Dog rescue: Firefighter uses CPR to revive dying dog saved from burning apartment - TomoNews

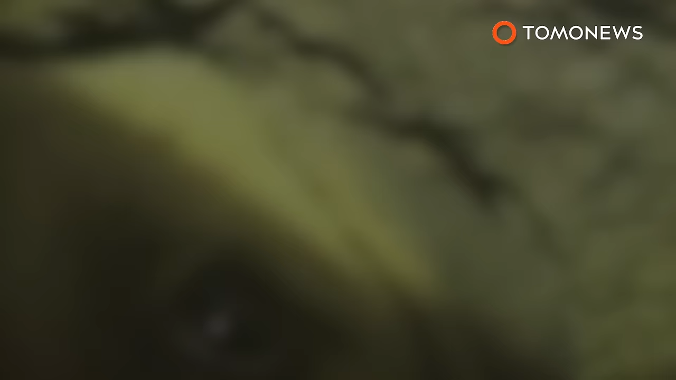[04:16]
They threw sausages in there to keep him fed and managed to lower a night vision camera down to keep an eye on him. They also dropped chew toys down carrying the scent of the young dog's mother to keep him feeling loved.